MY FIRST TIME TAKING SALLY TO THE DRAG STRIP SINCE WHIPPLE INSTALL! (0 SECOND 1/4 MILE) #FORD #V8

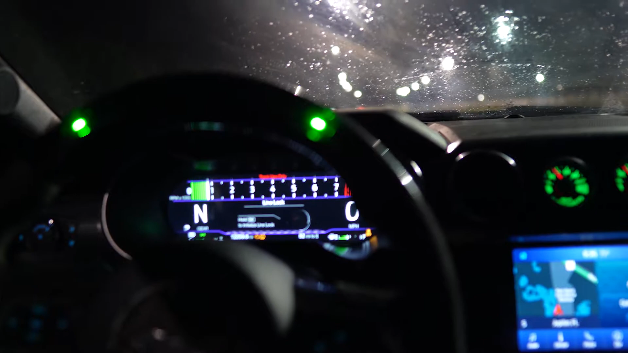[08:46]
track app cancelled i mean it's doing weird stuff like that anyways but hold okay
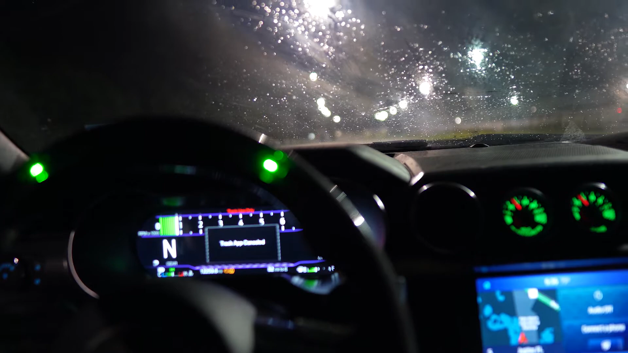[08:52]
track app cancelled you see it's not even working right now but i got it to work further than that and then it said line lock is not available so i'm not really sure how to do a burnout without line lock because i've never done